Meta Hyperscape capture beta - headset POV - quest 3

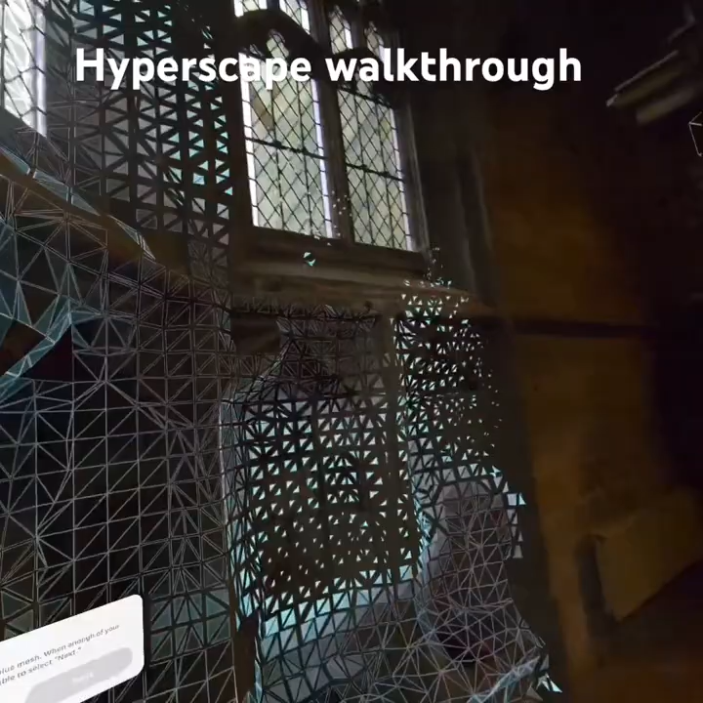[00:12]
absolutely amazing fascinates me every time this is amazing this is amazing okay we're scanning we're scanning
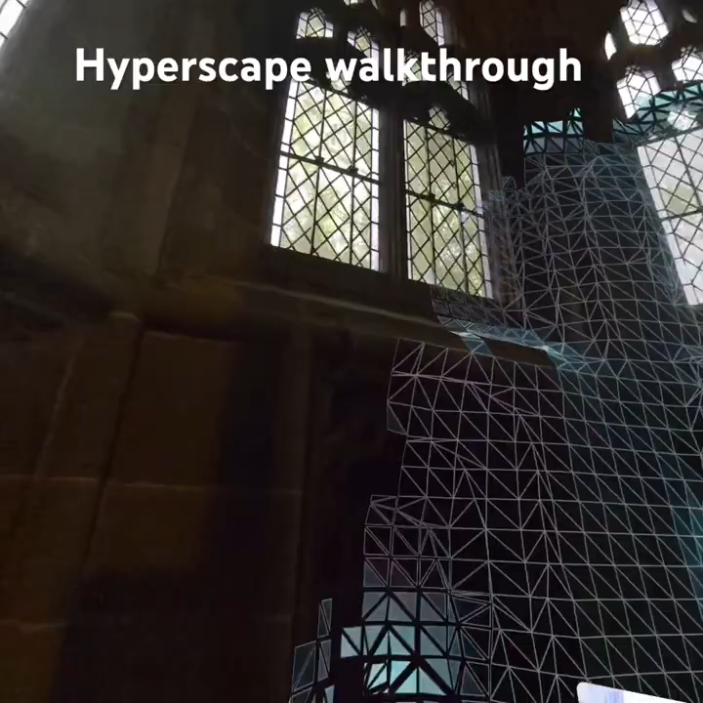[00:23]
capturing this place forever
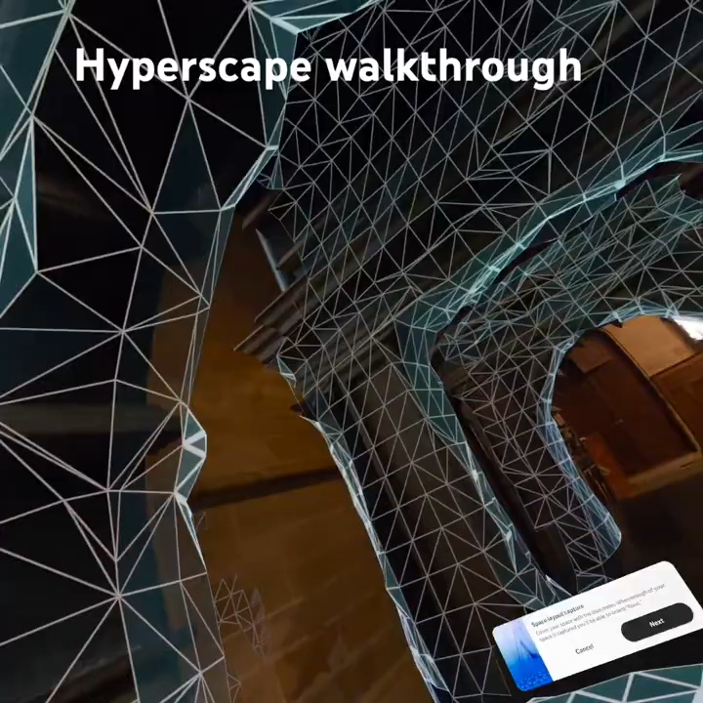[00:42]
i just don't think this is this has probably never been done either
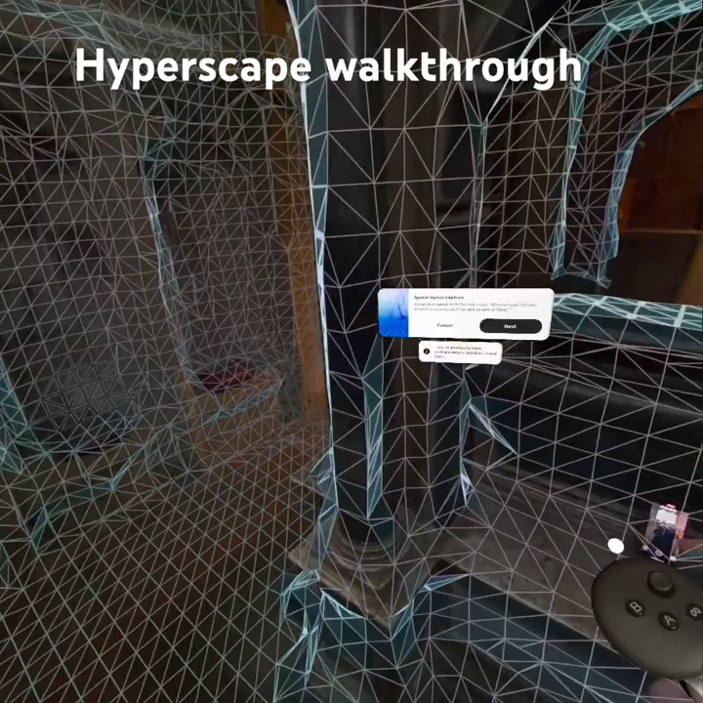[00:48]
okay space layout cover your space with the blue mesh when enough of your space is captured you'll be able to select next but i just want to keep
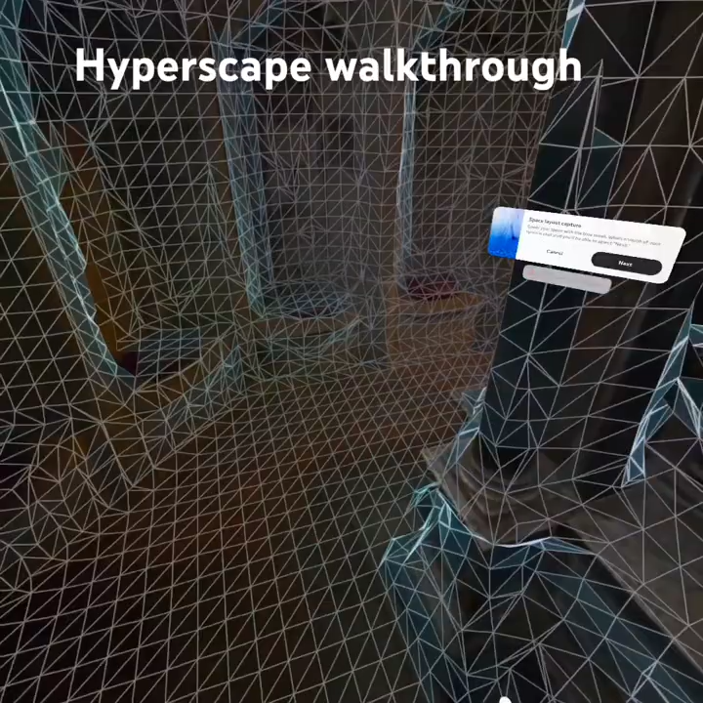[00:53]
capturing make sure it gets loads of it
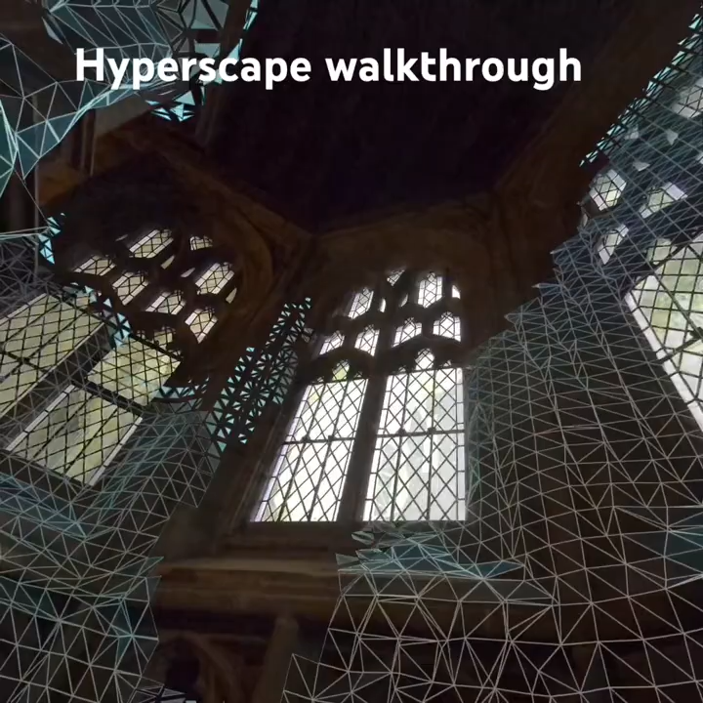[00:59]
so i wonder we can't quite reach the ceiling i wonder if i lift the headset up i don't want to press a button
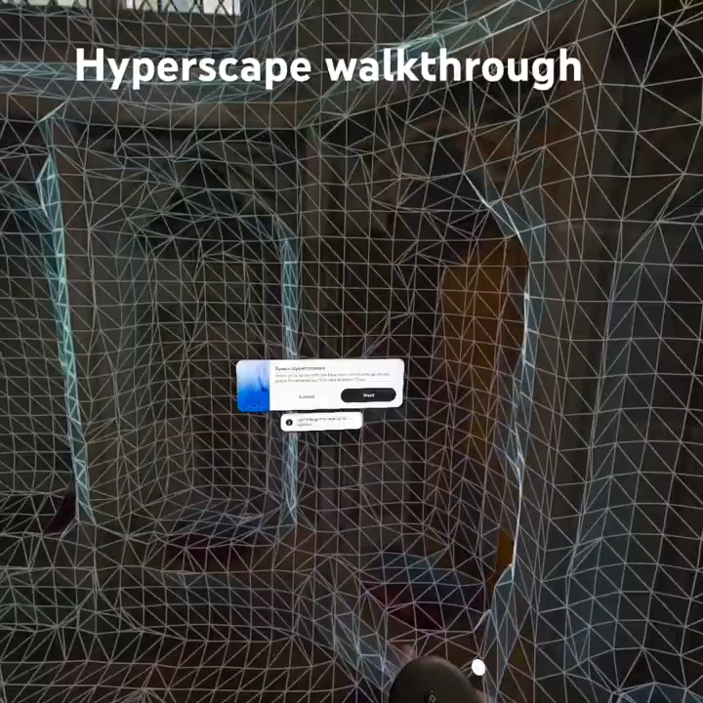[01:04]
if i can lift the headset up
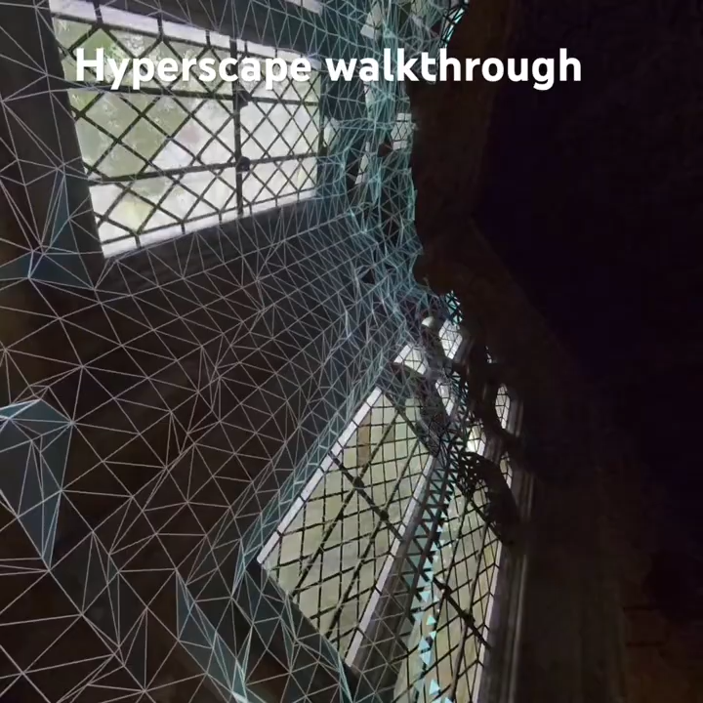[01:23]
it captured a little bit higher